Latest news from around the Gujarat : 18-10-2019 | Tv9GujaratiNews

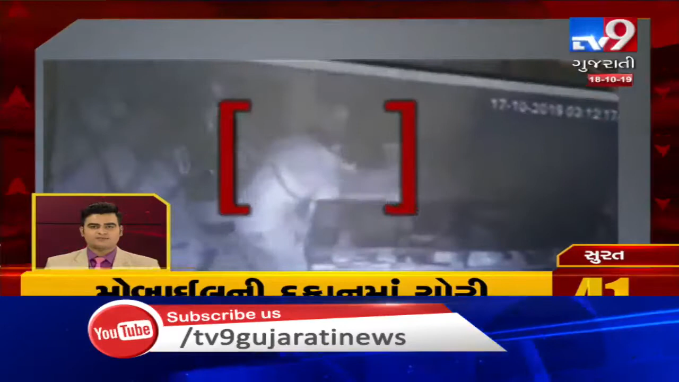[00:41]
स्यूरतना लिम्बायात मा मोबायली दुकार मा तसकरोनो हाथ फेरो रोकड ने मोबायल मली 2,00,00 चुमारी से जानी मत्ता करी चुडी करी ने फराले सिल शिली ट्री मा के तसकरोने चरब वा पोलीसे हाथ तरीत पास
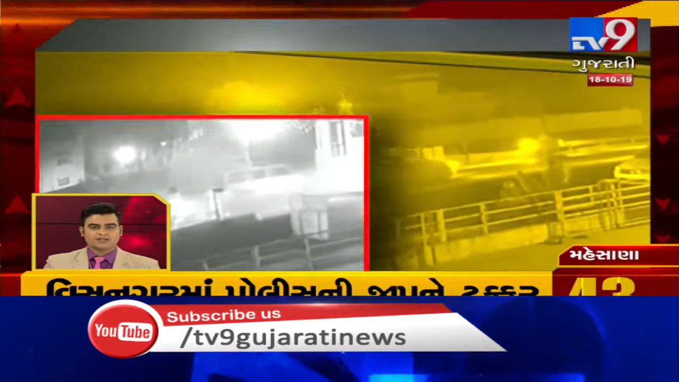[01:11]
अकस्मात मा कार चालक सहीद चार ने थईजा